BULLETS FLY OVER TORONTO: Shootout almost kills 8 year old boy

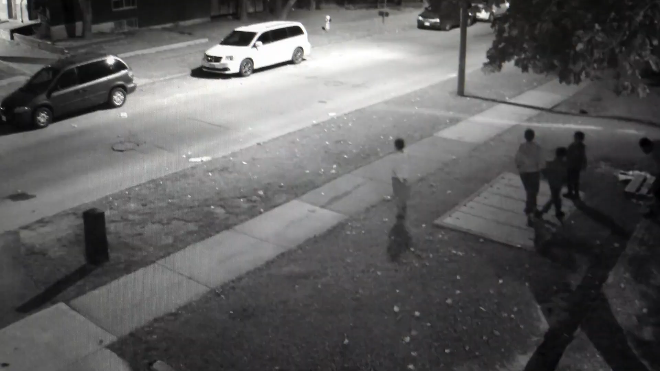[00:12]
This is where the kids were playing right here and video that we've been able to obtain from witnesses show that and they're always looking for what they call the black car and it doesn't necessarily mean it's black,
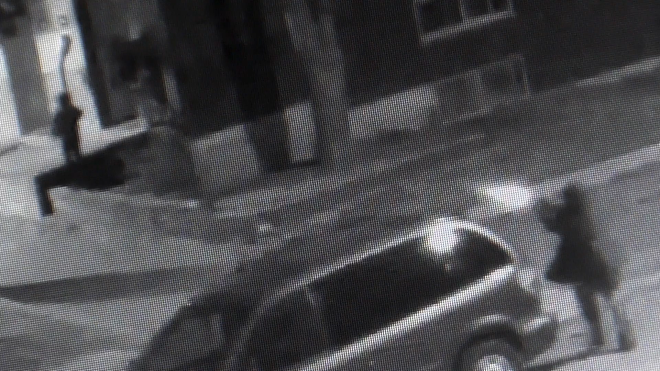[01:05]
A gunman gets out, goes around and starts shooting and you can see the flash go right over his head towards the gentleman that was walking. The kid goes into the doorway to hide.